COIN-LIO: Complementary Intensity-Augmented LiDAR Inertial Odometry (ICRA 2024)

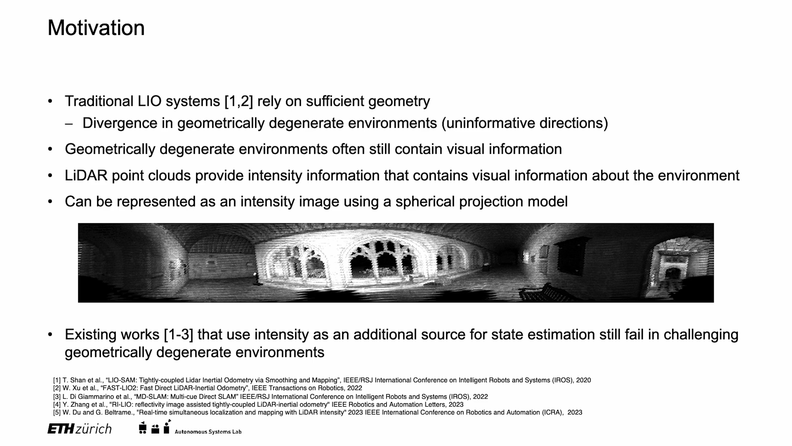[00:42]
Existing works have shown that intensity can be used as an additional source for state estimation, but they still fail in challenging geometrically degenerate environments.
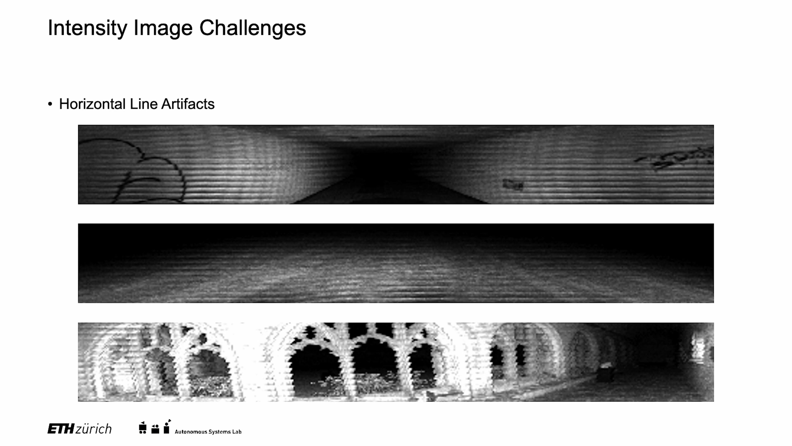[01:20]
We combine a vertical high-pass filter with a horizontal low-pass filter to isolate the artifact signal.
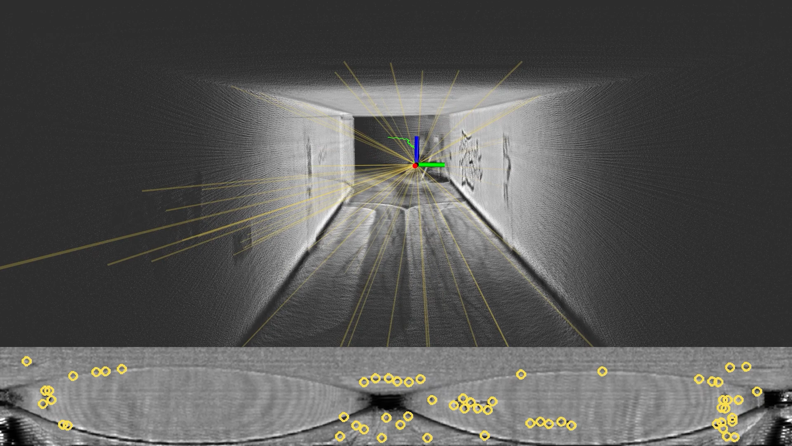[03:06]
Our system successfully tracks features with complementary information. This results in robust odometry despite the uninformative geometry.